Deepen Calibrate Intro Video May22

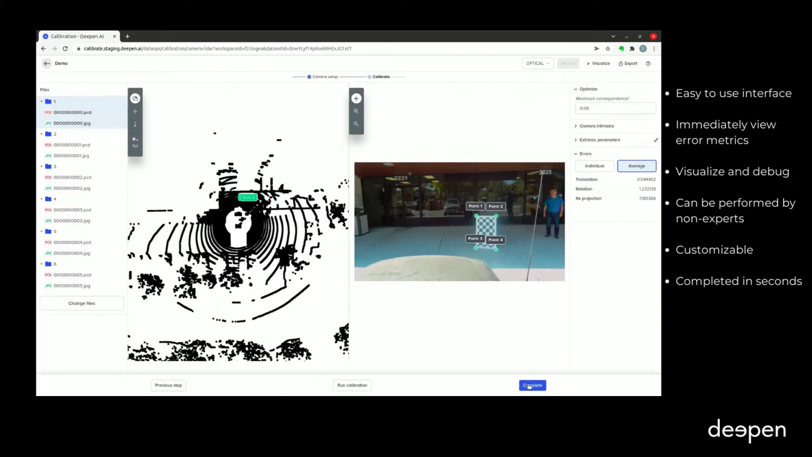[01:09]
Uploading more images with checkerboard spreading across the entire view of the camera gives better results.